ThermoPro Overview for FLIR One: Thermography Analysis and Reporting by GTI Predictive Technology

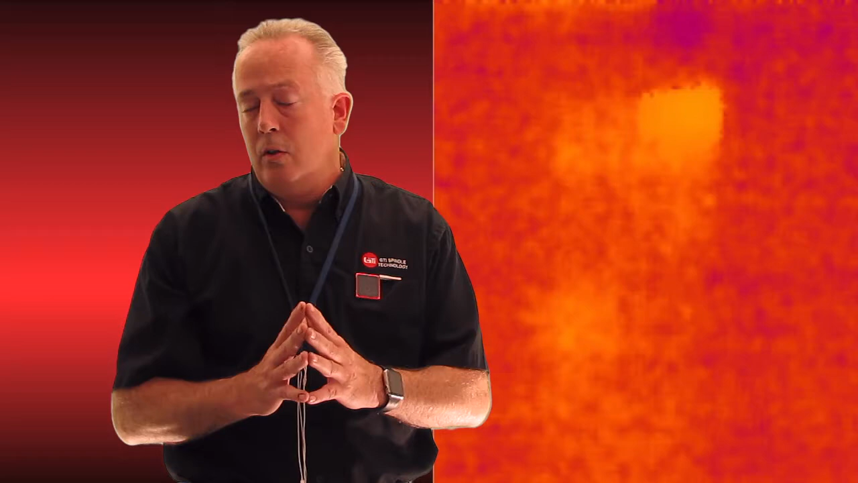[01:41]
Much a solution that other people have used is to do a picture-in-picture where you've got a normal picture camera and a thermal image in the same photo so that you can discern what you're looking at.
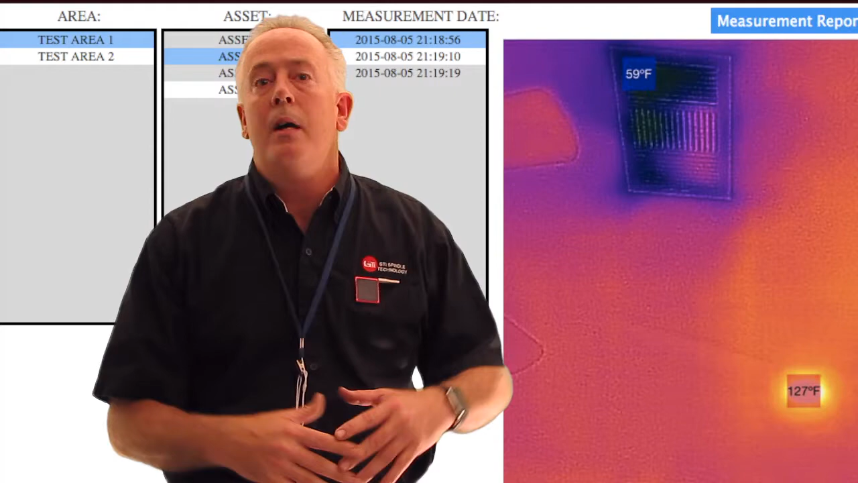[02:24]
you can do all your post processing, you can do all your thermal post processing with our web app on the same website as you find Vipro.